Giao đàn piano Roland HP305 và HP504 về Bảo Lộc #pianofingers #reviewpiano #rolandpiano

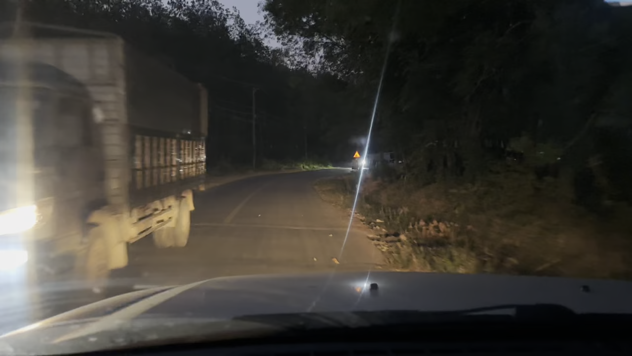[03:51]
Thì đèo Tà Pứa nó ngắn thôi, tuy nhiên là những cái khúc cua tay áo của nó rất là gắt.
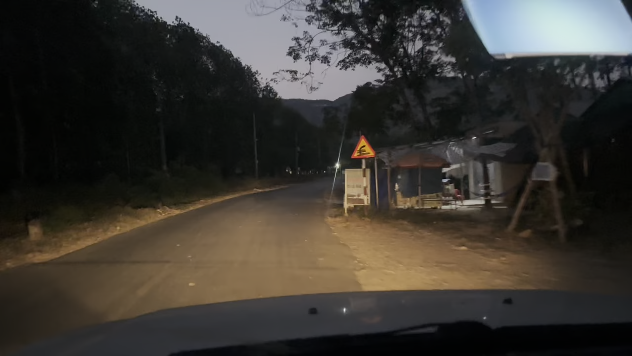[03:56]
Vừa rồi là mình đi Tây Bắc, mình lái xe từ trong Nam ra tới Hà Giang luôn.
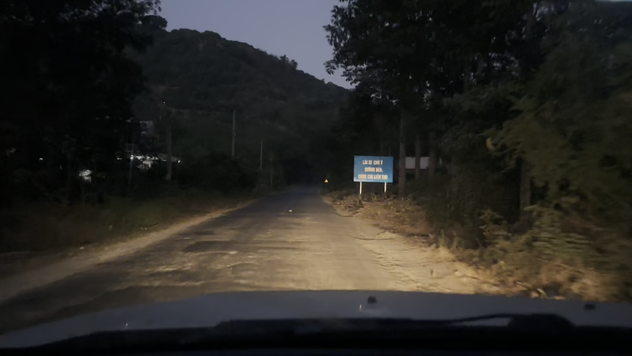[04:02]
Vì thế là những cái cung đèo này thì đối với Hoàng cũng bình thường so với ngoài Hà Giang. Hoàng Hà Giang đi khó hơn nhiều. Nhưng mà trong này thì đèo Tà Pứa là cũng thuộc lại đèo khó của miền Nam á nha. Cua hơi gắt đấy. Cái này là một tay cầm điện thoại để quay và một tay lái thôi đấy.
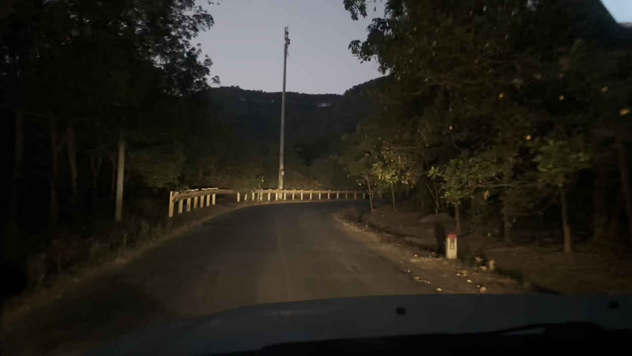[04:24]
Nếu mà trời sáng thì đi cái cung này cũng đẹp lắm. Đó, đi thêm đoạn nữa cho các bạn thấy cái cảnh đèo nha. Hoàng là rất là mê lái xe. Hoàng không phải là nghề lái xe nhưng mà Hoàng rất là thích trên tay lái để lái đi khắp miền đất nước.
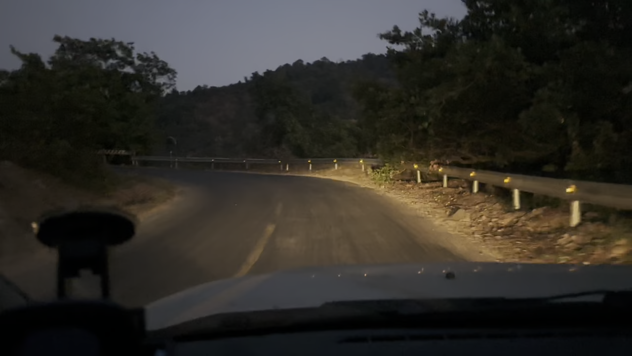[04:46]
Đó, có cái đợt vừa rồi Hoàng đi qua New Zealand, Hoàng cũng đi Bắc Nam luôn, Hoàng đi hết cái nước New Zealand luôn, cũng đã lắm.
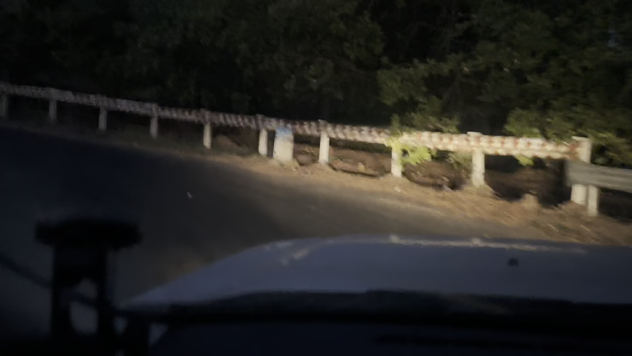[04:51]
Rồi đi hết cái đoạn này là bắt đầu mình sẽ tiến vào cái đèo Bảo Lộc.
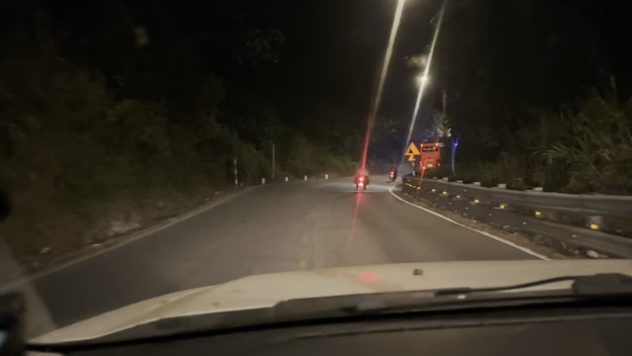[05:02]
Rồi vô đèo Bảo Lộc rồi các bạn. Đèo Bảo Lộc đi khoảng độ 20 phút. Sau đó thêm 10 phút nữa sẽ tới trung tâm của Bảo Lộc.